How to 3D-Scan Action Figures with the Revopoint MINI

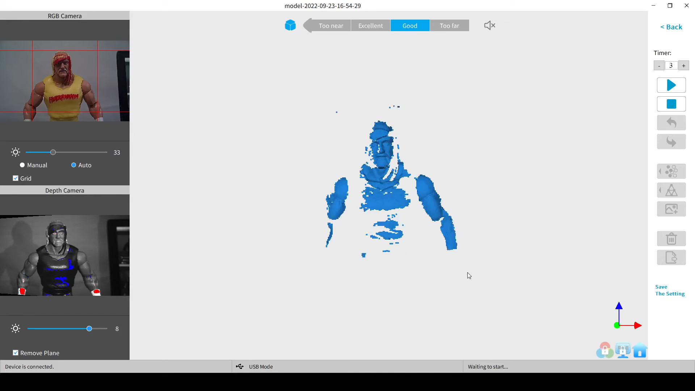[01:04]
These will vary depending on the object that you're scanning and then at the next screen you'll get a chance to position the object before scanning. You got to make sure that the distance is showing up as excellent.
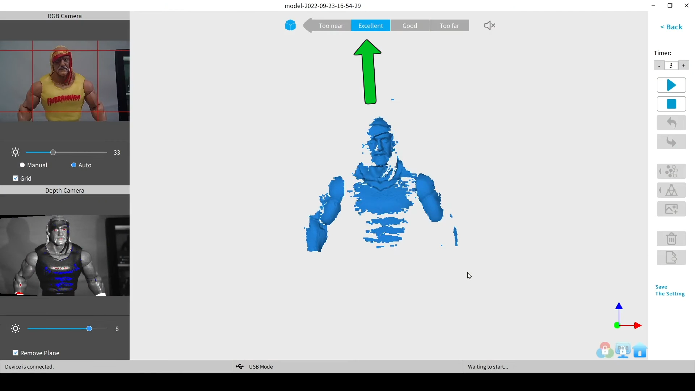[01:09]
You can manually adjust the lighting settings if you want and then when you're happy
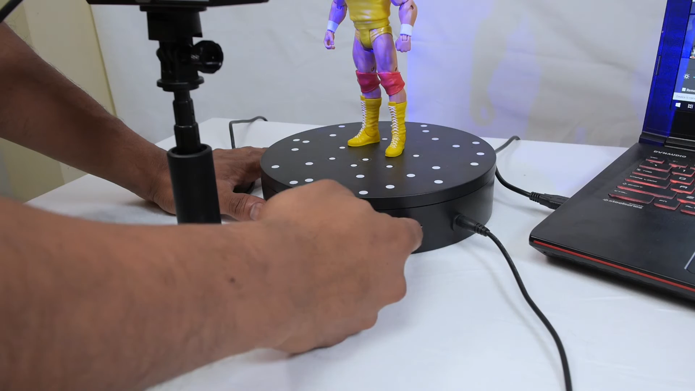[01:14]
with everything you can start rotating the turntable and press the play button to start scanning.
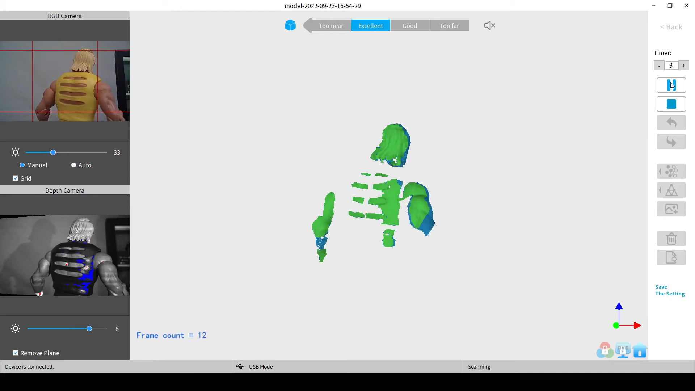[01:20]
Here you can see the objects starting to get captured. Basically you can keep going until you capture the entire object.
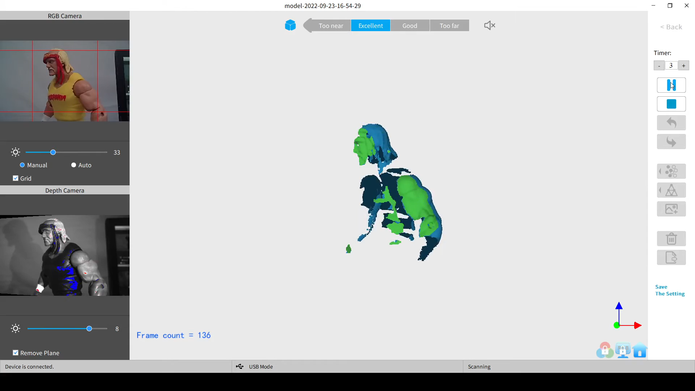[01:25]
You can pause in the middle and adjust the camera height as well.
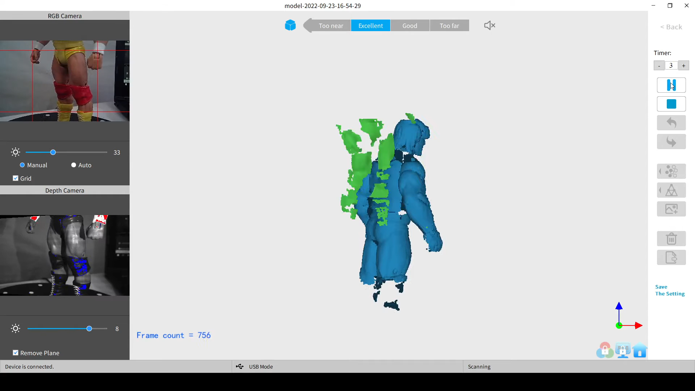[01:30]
Now one of the challenges is that the object may occasionally go off track. You'll see the image turn red.
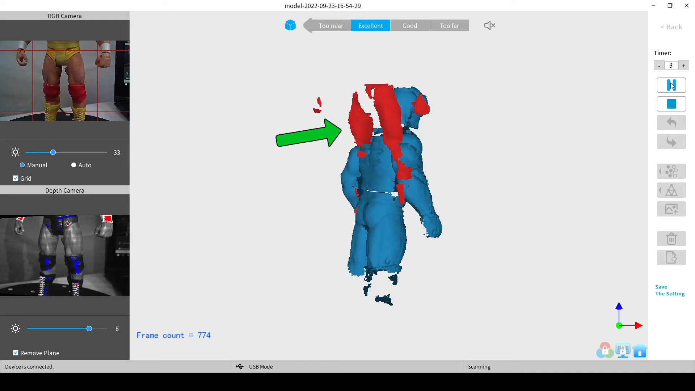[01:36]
In those cases you can pause the scan and press undo and then readjust the object until you fix things.